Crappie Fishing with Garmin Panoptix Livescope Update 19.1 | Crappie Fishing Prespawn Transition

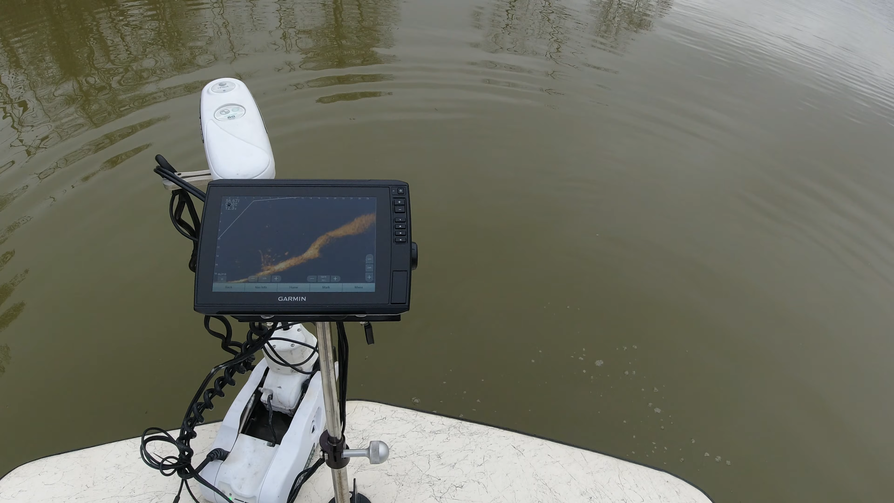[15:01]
and I'm looking at the brush pile and trying to analyze the formation of it, and what don't look like part of the pile, I'm just sticking my jig right there,
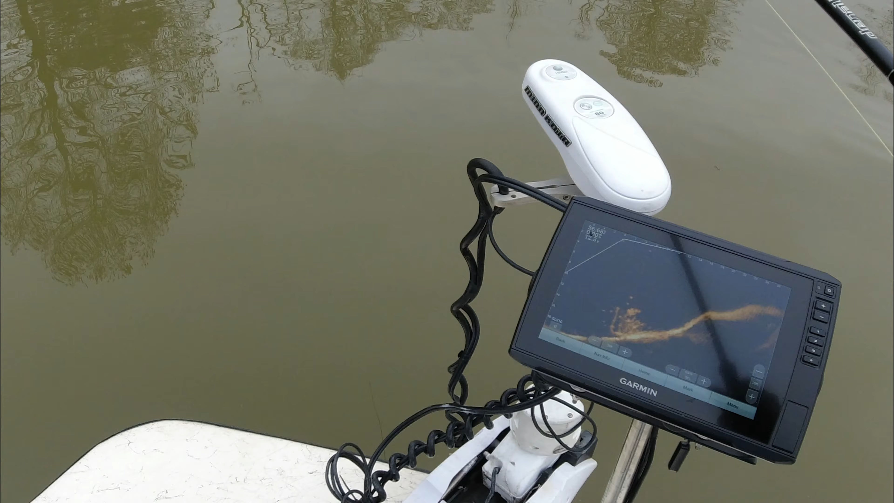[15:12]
and eventually I'll see a little bit of that brightness move, and I'll know that that's a crappie right there. And in this particular case,
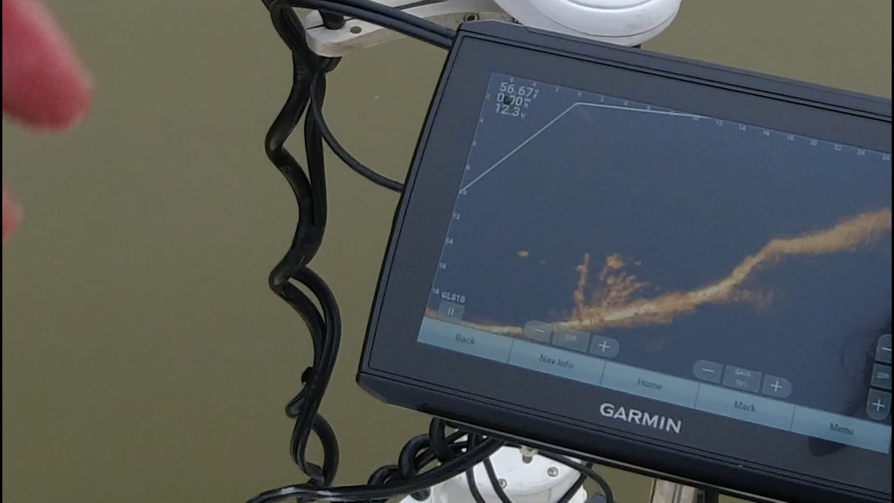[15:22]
there's like four or five of them right here, and you'll see me take three or four of them off of this pile. But like I said, there's just no target separation right now,
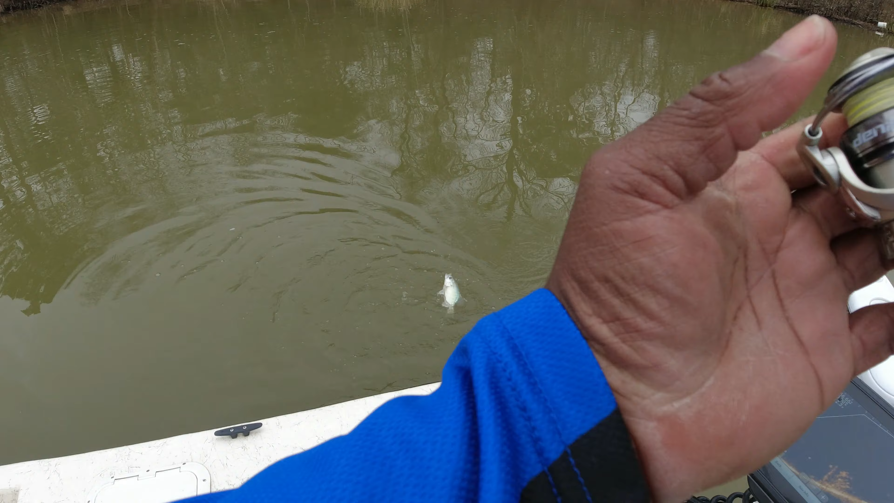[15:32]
and this is what I want Garmin to take care of for us. Mm-hmm.
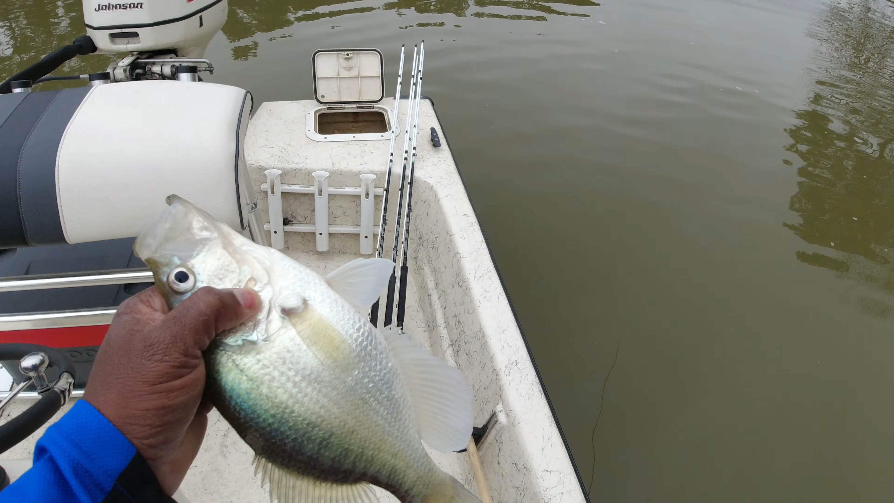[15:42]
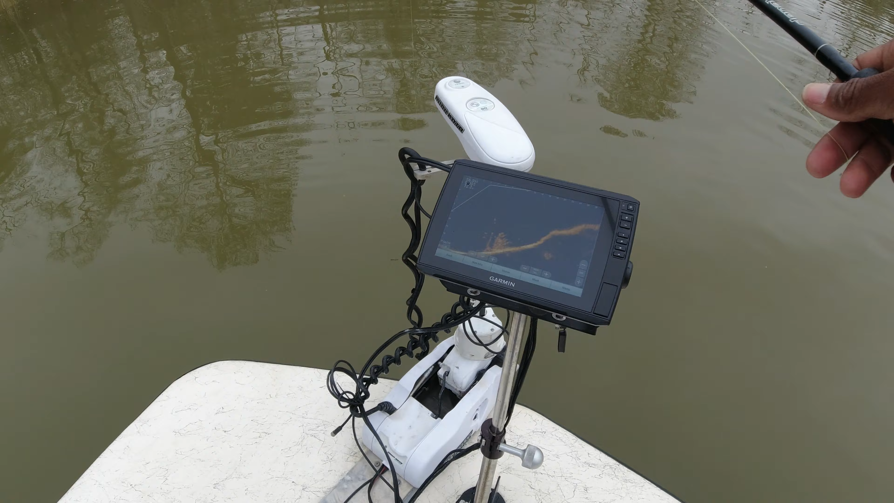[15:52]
Like I mentioned earlier, I am a full-time licensed guide right now, and I do electronics training. And I know you can see when I get close to these fish, I'm making several adjustments to my rod. I'm also working the troll motor, and my transducer is mounted on my troll motor, and I feel this the only way to go to
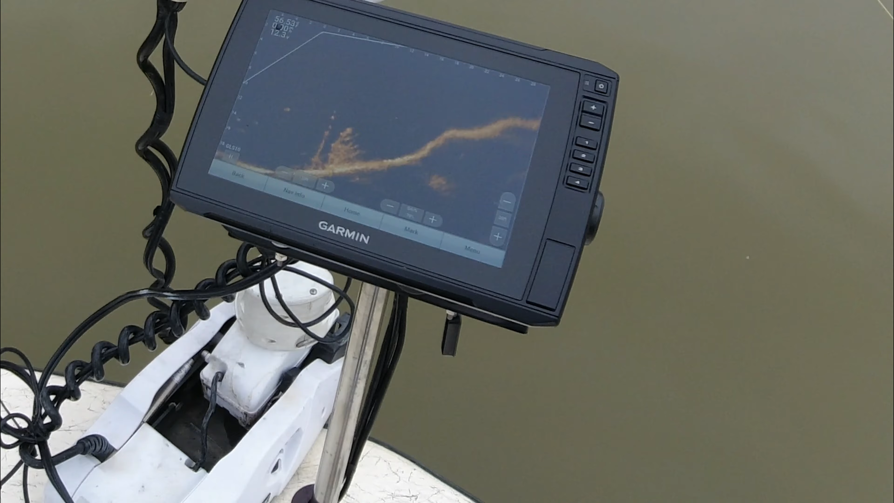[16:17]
be more efficient with chasing these fish out here. But I do electronics training, and if you'd like to go on a trip with me to get out and see the adjustments and
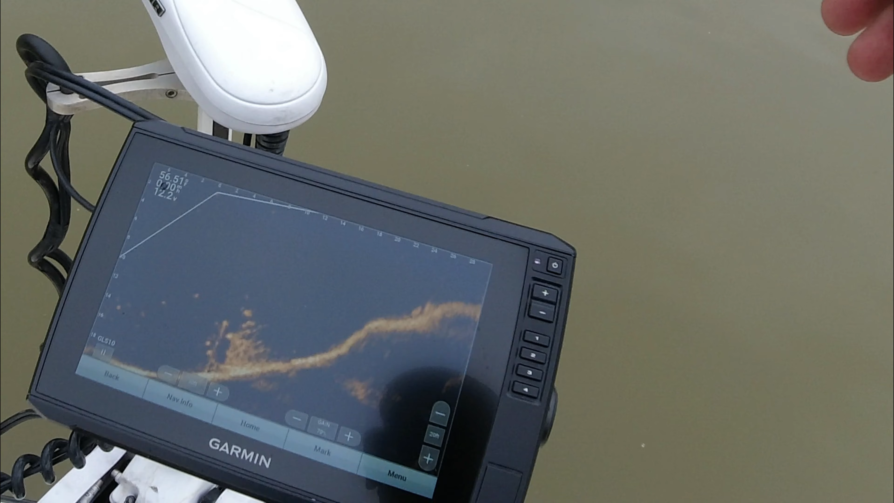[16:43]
It is a pretty long email. Please make sure that you don't forget the S behind the K, because a lot of people do. Let's get on some more of these fish.
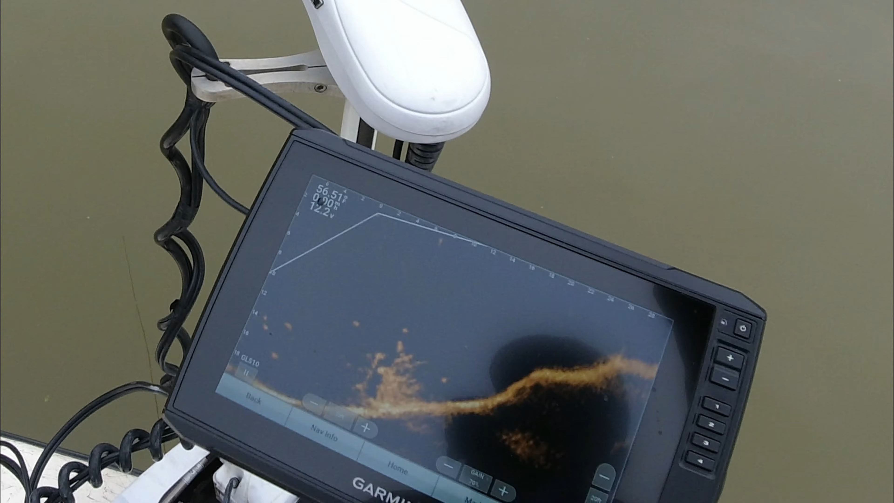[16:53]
Y'all hang with me and check out these scans that I'm posting up. Let's get them. Oh yeah.
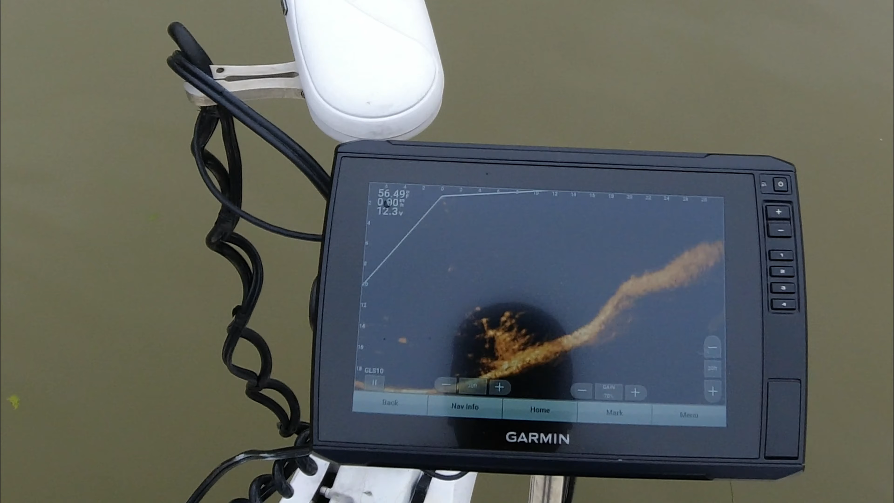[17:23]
But I'm on the hunt, y'all. Let me move. That little thing there is plumb stacked. And I just turned the troll motor.
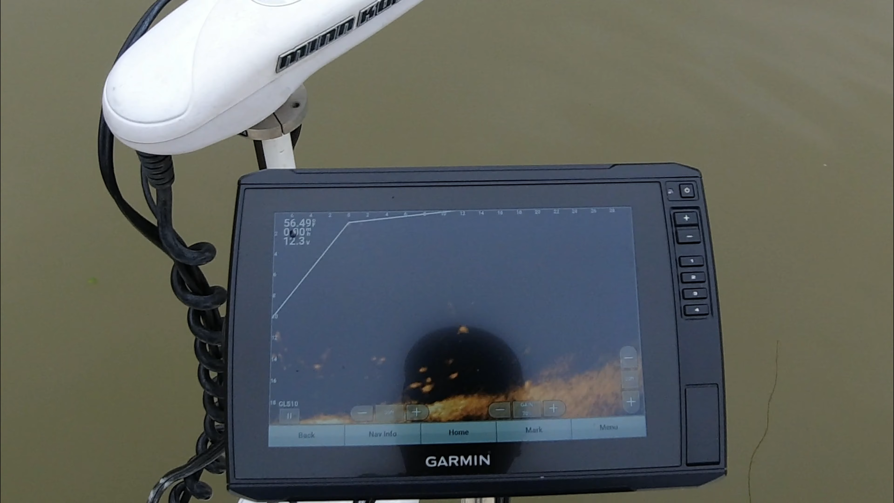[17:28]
Look at this. That thing's plumb stacked.
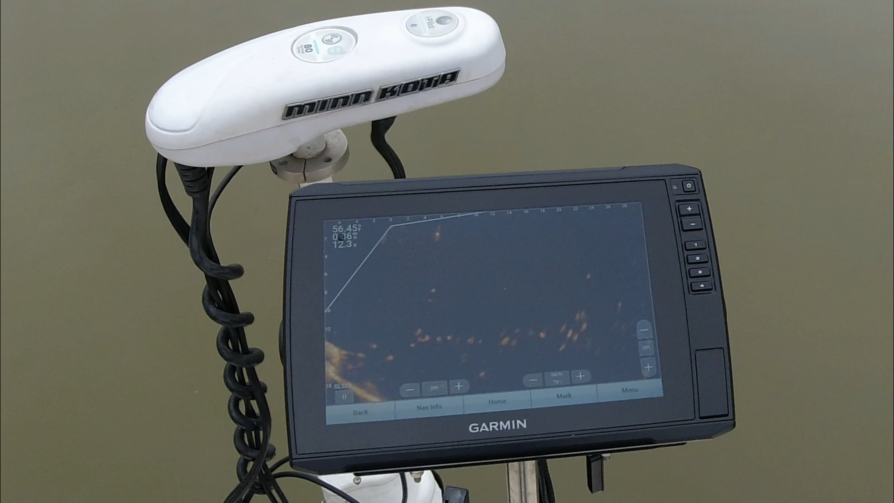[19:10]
it seems to be targeting people that mostly open water fish.
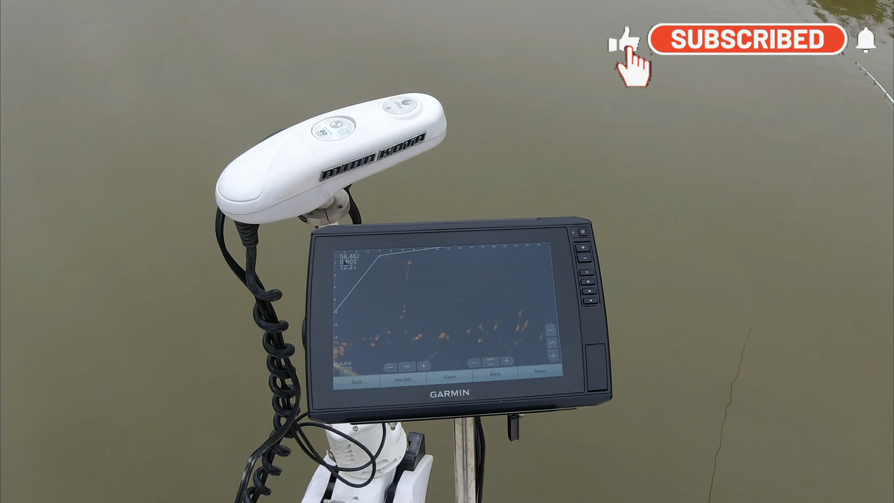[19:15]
It does a really good job of showing open water fish.
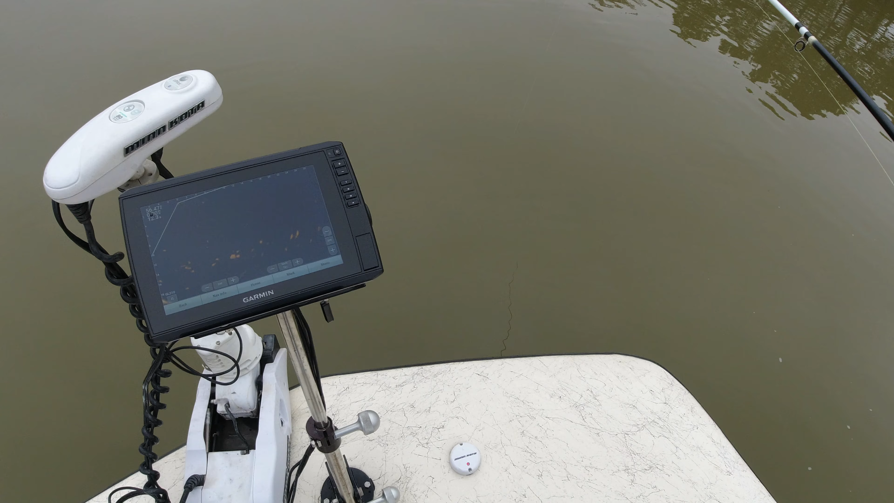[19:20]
As you'll see here, I'm getting ready to show you a fish that I caught in open water.
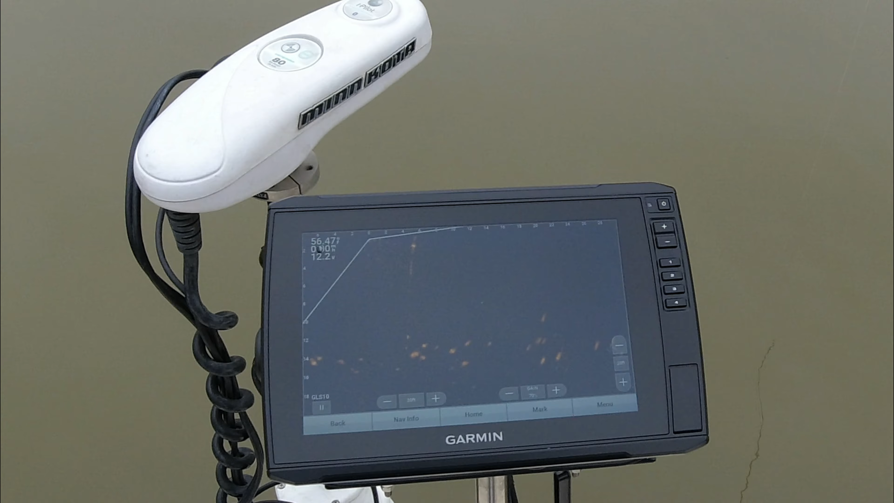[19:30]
So take a look at this scan, and you'll see that open water, it really does perform really well.